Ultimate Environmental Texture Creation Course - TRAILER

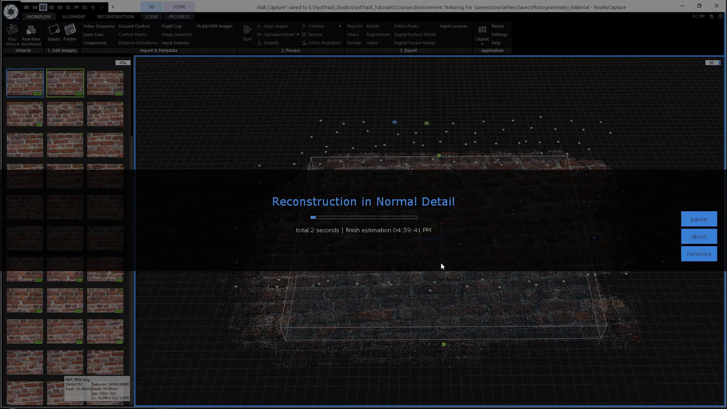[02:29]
We will then convert these materials into a 3D mesh using a reality capture,